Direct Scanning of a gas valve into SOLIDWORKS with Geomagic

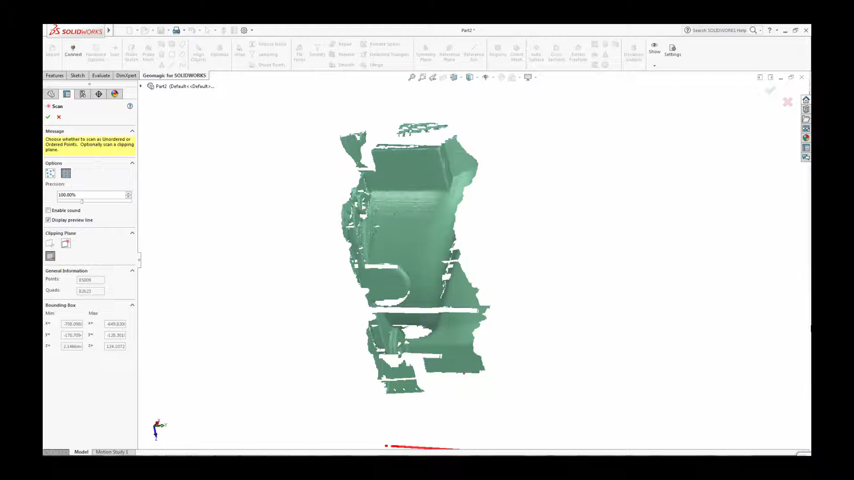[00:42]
the scan point clouds are created directly inside SOLIDWORKS creating the shape that will form the basis
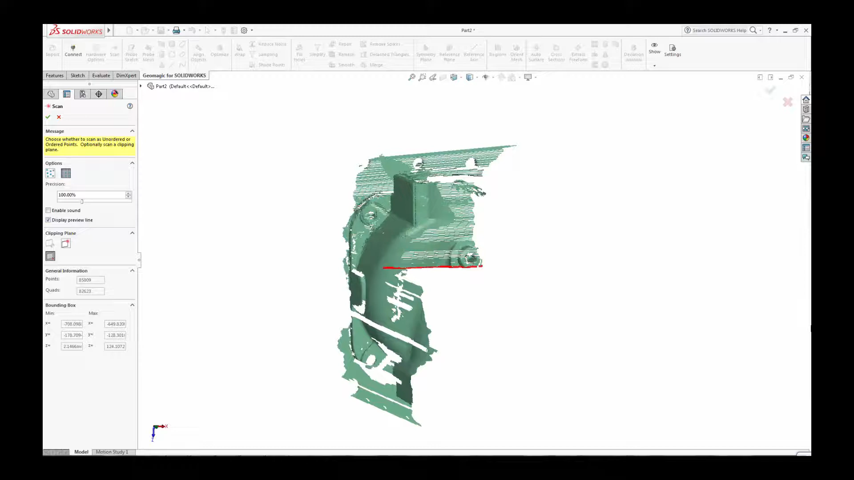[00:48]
of your solid or surfaced CAD model.